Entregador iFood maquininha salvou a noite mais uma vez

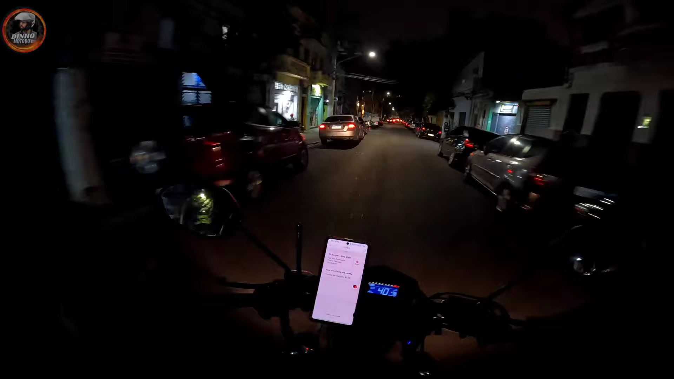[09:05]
Só nessa rua aqui, quando eu tô passando aqui com o Celeiro Ramalho, tem esses restaurantes tudo aqui, ó. Tem pedido no iFood. Vai ali embaixo, também tem. Aqui também aqui tem. Do outro lado.
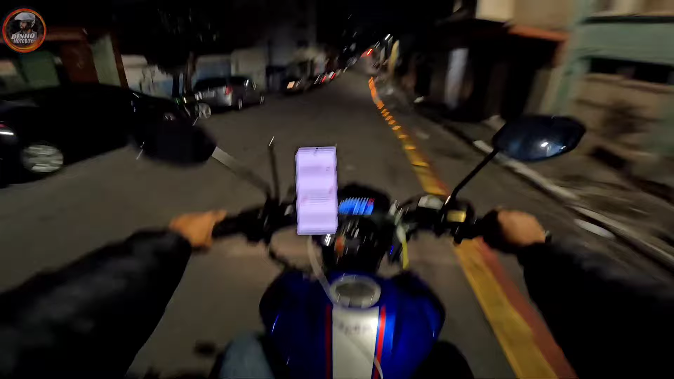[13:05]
569, vixe Maria! Pra dar um trabalho danado pra passar ali, tem uma VUCA, mano! Na Major Diogo, caramba, mano! Você vai ver ali, galera!
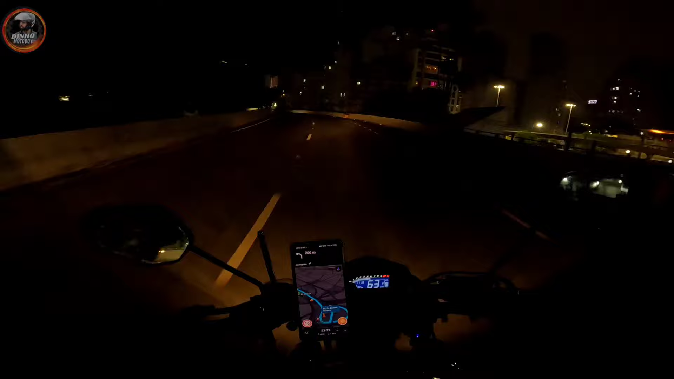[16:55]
O GPS tá doido, ó. Aí, ó. 1.6. Tá? Tava dando 2.4. Foi...
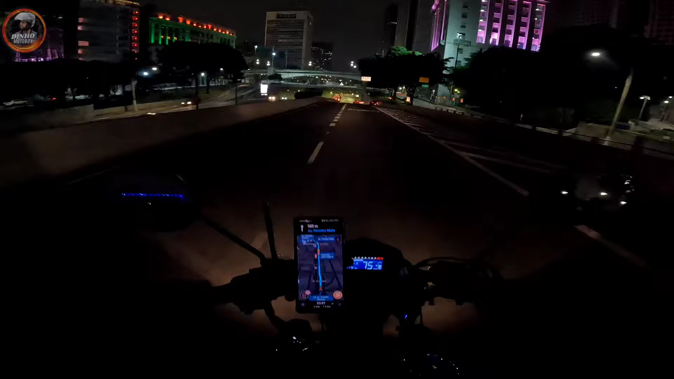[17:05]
Foi pra 1.6. É muito rápido. É o corte, né, mano? Eu ia rodar 1km a mais só pra dar essa volta.